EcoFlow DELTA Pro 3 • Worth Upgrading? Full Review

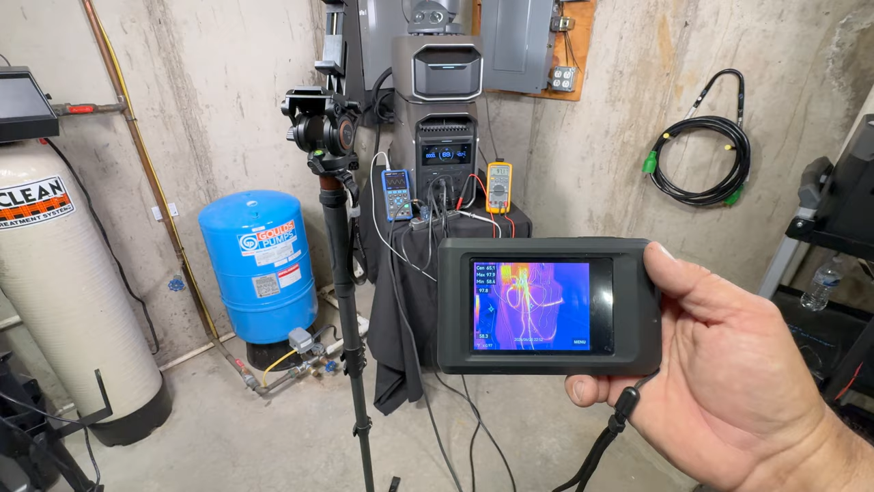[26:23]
So coming over here to the unit, you can see we're holding pretty nice there.
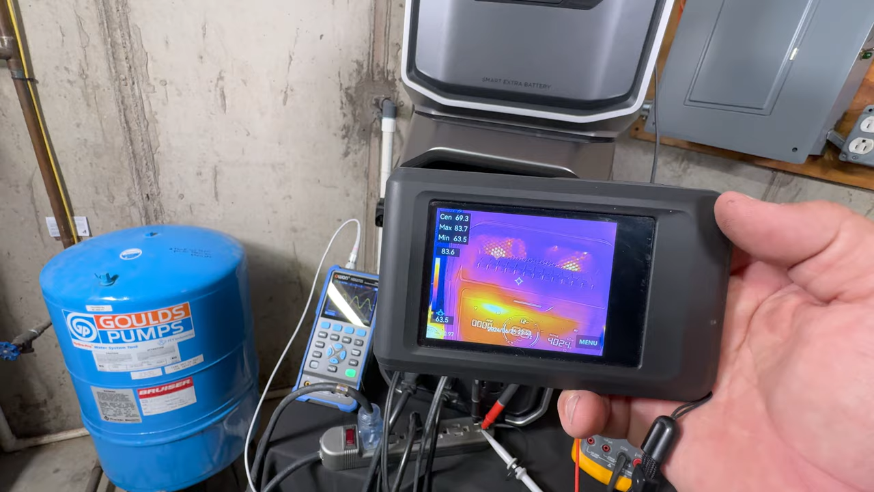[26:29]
That right there is a reflection on the glass.
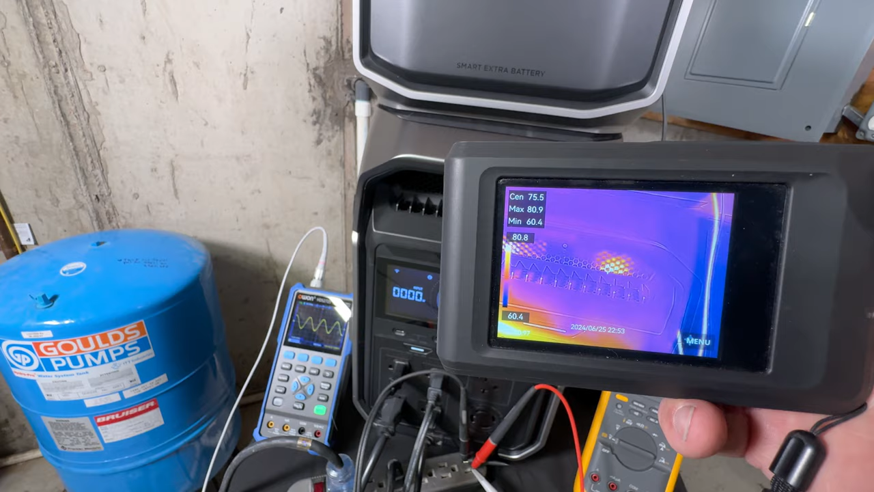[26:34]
Center marked about 80 on that red spot there. You can see where things are kind of just warming up there on the inside.
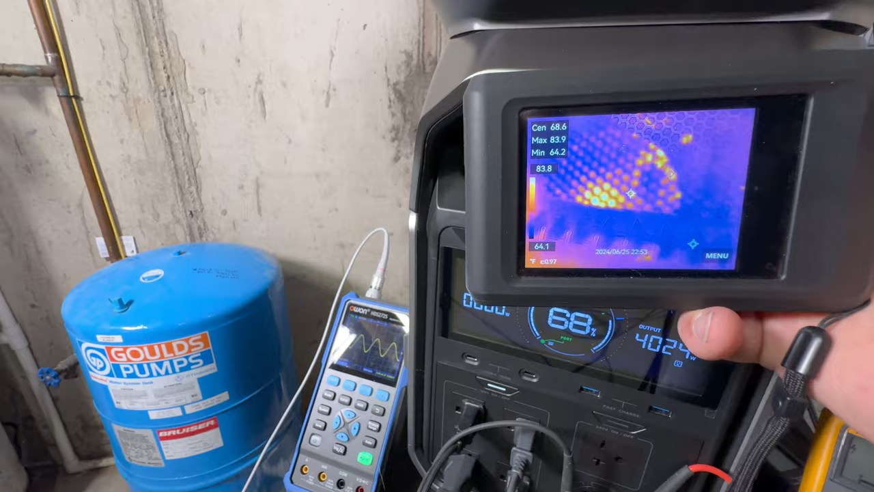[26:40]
It's automatically adjusting. You come to the back here. You can see the heaters definitely are warm.
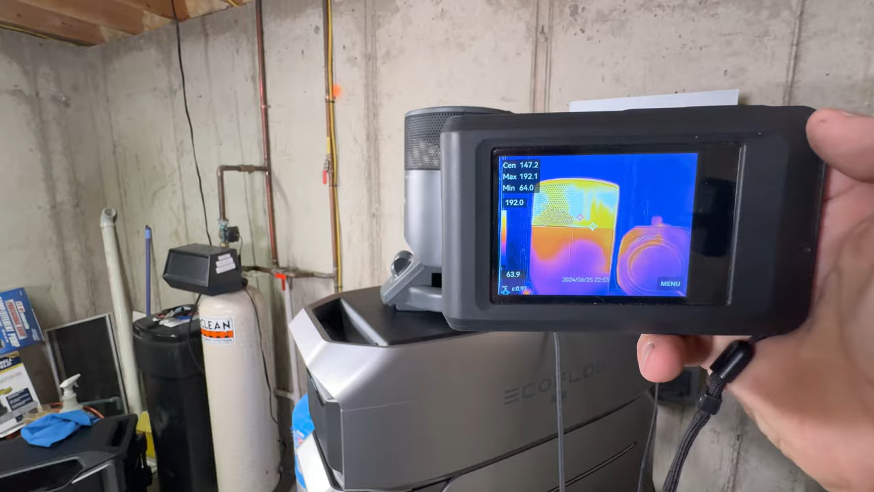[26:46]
You've got your max, minimum, and center. Center's at the top. That's that little white dot there in the middle.
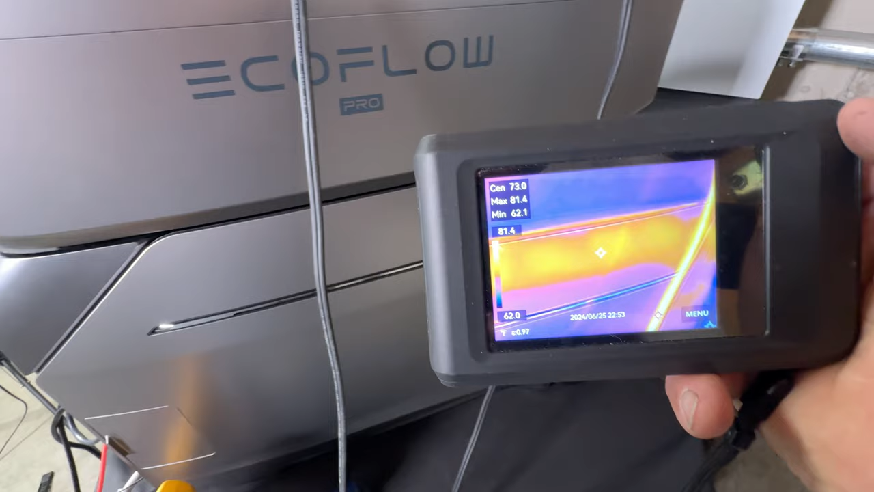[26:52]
And you can see where we're at there. Come to the back.
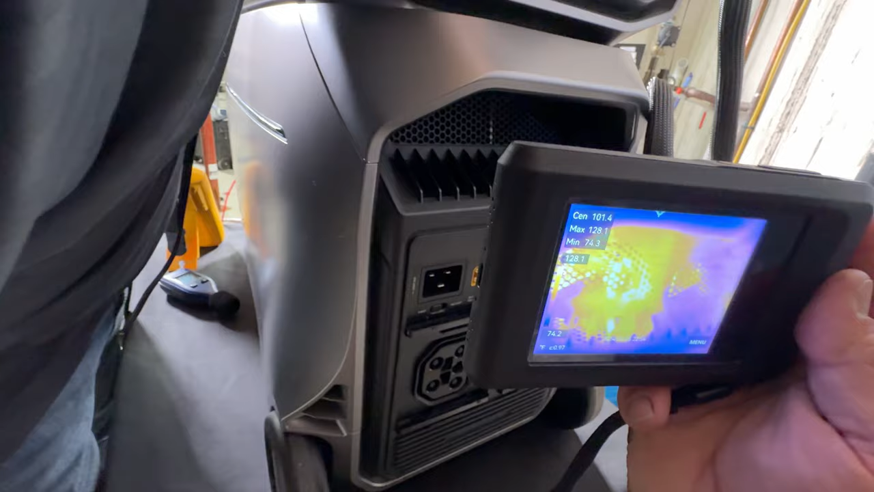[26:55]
Okay, you can see right there.
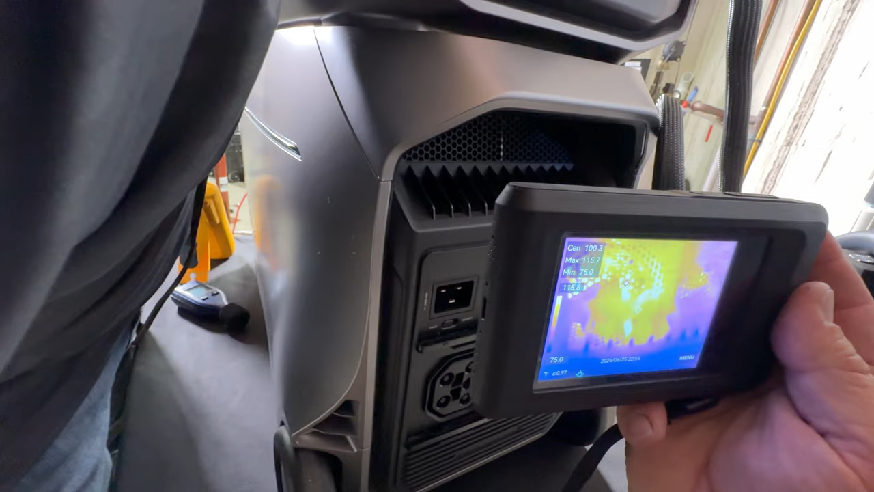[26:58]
Looks like we're maybe 115 to 120 something. That's internally inside where you can't get to.
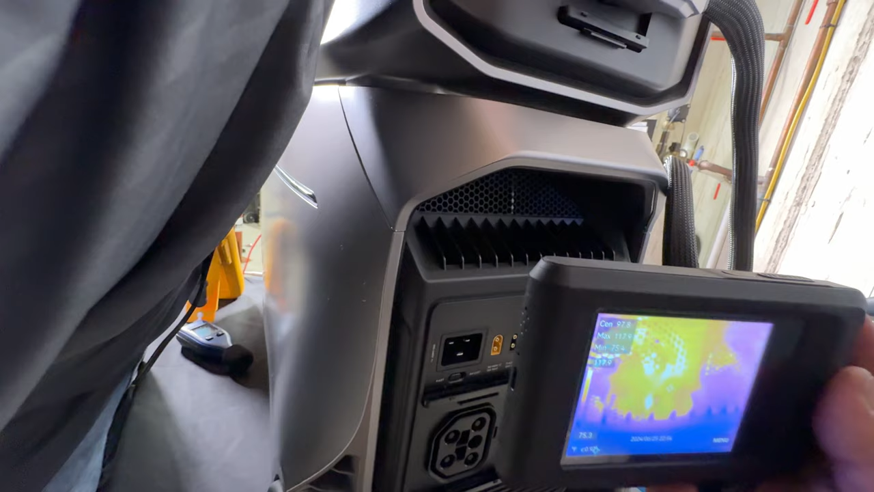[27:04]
And then for the most part somewhere around 90 some degrees.